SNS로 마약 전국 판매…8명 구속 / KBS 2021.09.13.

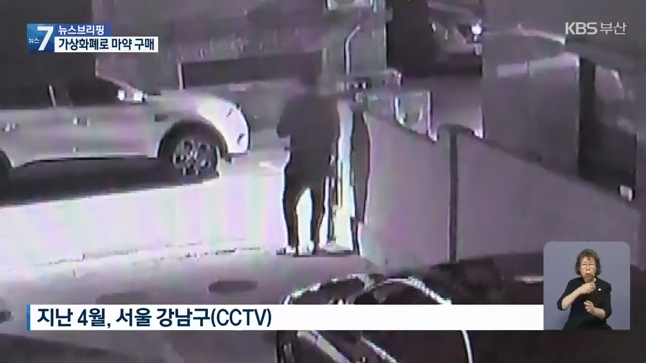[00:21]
그러다 모퉁이에 무언가를 조심스럽게 내려놓습니다. 얼마 뒤 택시에서 내린 여성이 남성이 남기고 간 물건을 재빨리 집어갑니다. 물건의 정체는 마약, 일명 던지기 수법입니다.